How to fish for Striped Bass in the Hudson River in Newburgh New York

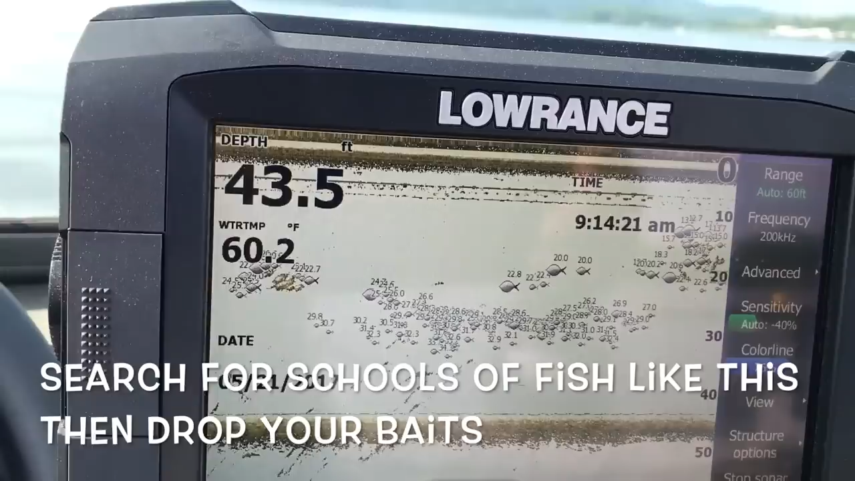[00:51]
On screen: depth 43.5 ft, water 60.2°F
Hopefully gonna get a bite. Pete, I'm over a nice school right here.